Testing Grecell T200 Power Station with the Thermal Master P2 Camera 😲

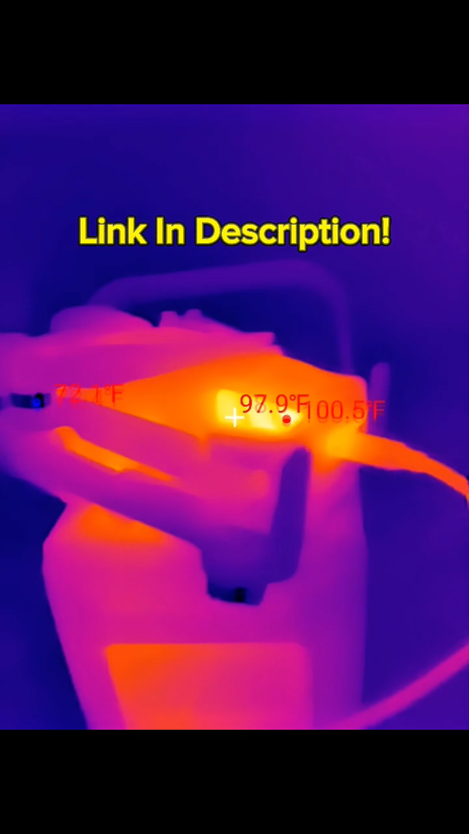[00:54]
On screen: spot 97.9°F, max 100.5°F
maybe 101 degrees Fahrenheit, just at plug-in. The rest of the drone, about 89 degrees Fahrenheit.
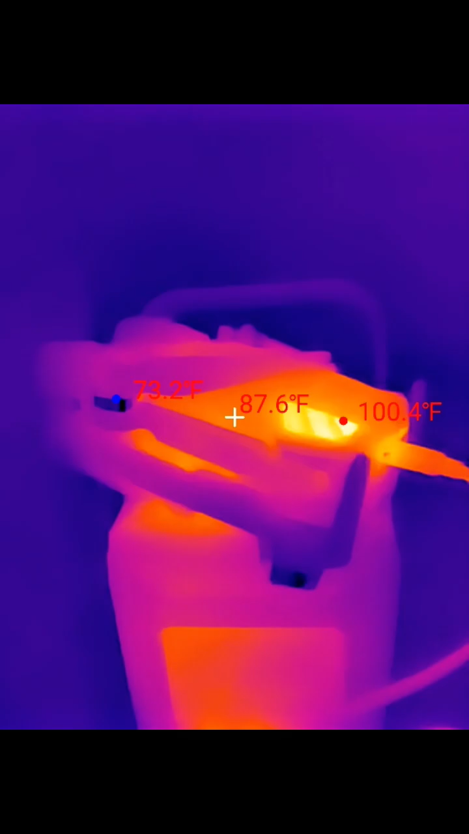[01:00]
On screen: spot 87.6°F, max 100.4°F
The Workos HD02 is at about 81 degrees Fahrenheit.
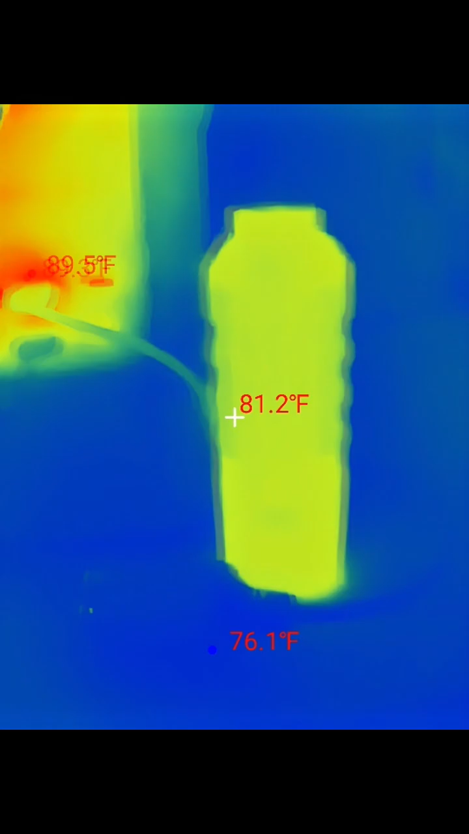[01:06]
On screen: spot 81.2°F
The pocket fan is at about 83 degrees Fahrenheit.
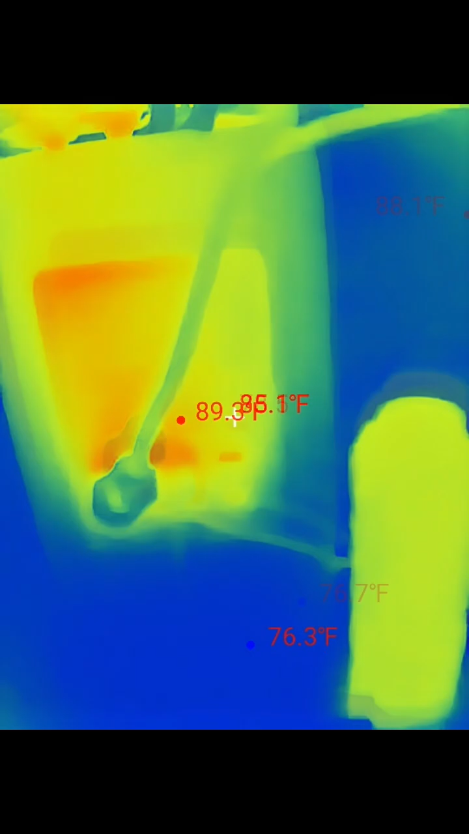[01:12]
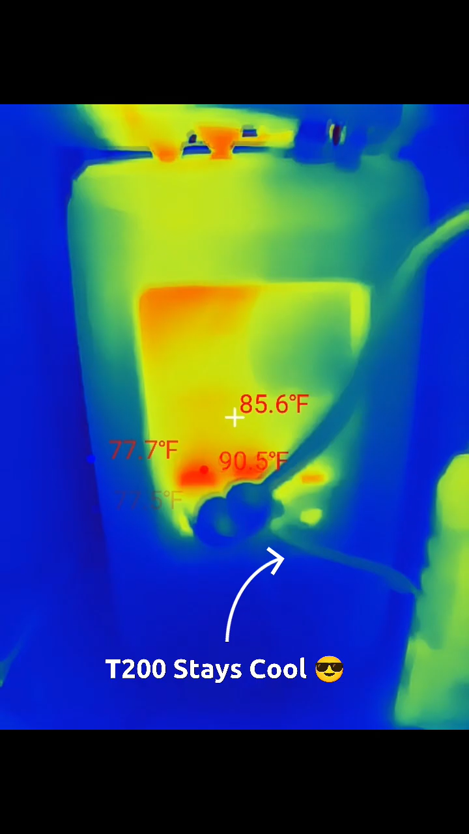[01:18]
On screen: spot 85.6°F, max 90.5°F
So as you can see, the unit itself, even though it is charging three different devices,
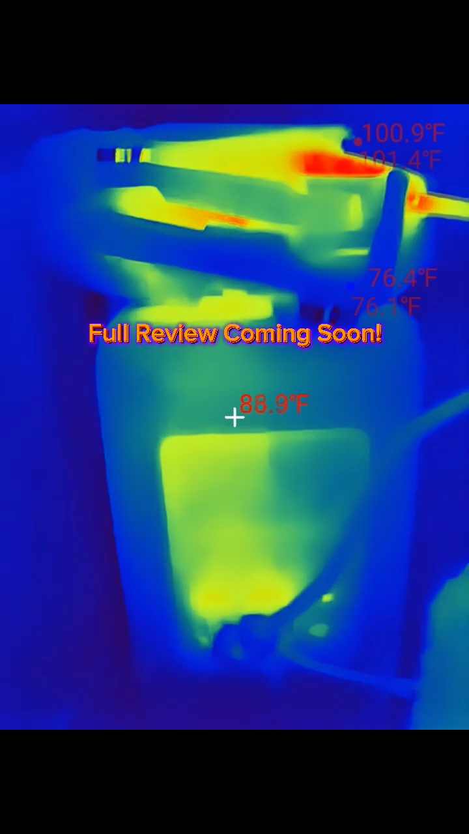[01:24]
On screen: spot 88.9°F
it's not going to get overly warm wherever you have this unit.